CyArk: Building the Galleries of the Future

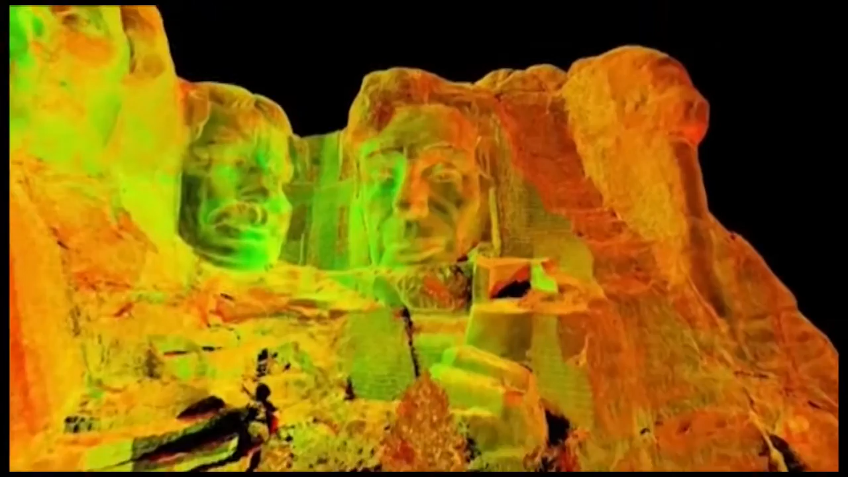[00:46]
We utilize a technology known as 3D laser scanning which generates tens of thousands of points a second.
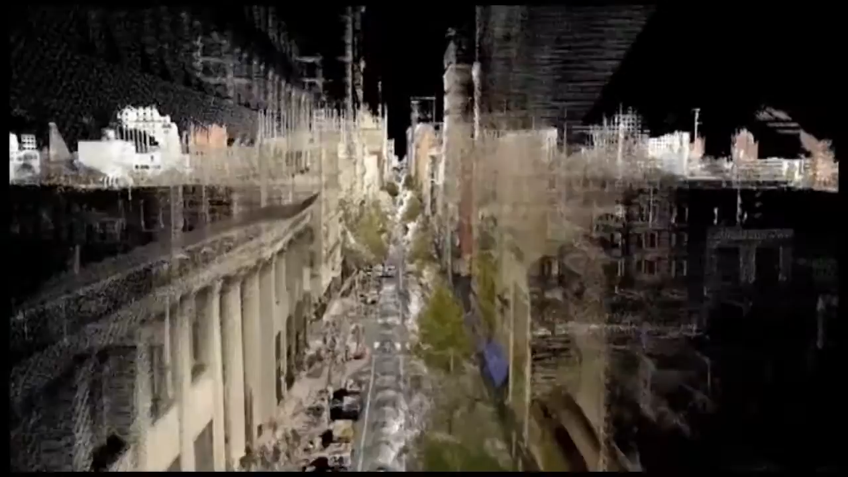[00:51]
So all individual data points, XYZ coordinates and color and intensity value as well.
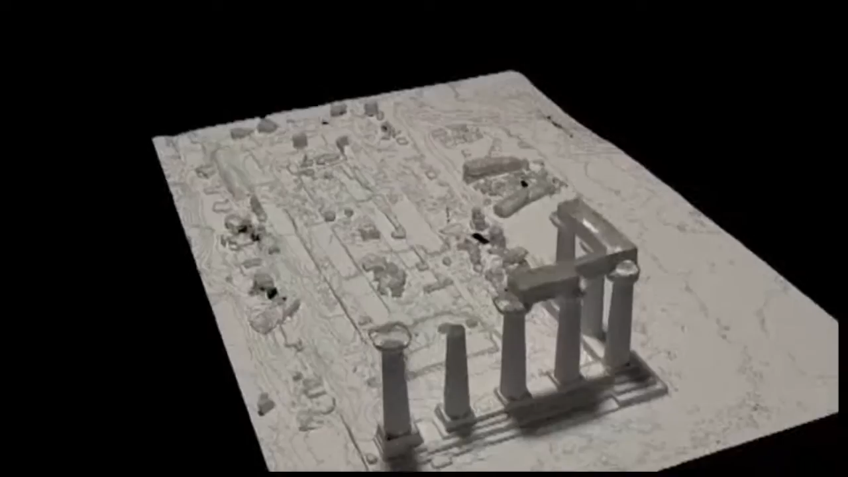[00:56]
And then our job is to take that raw data, keep it safe for the future,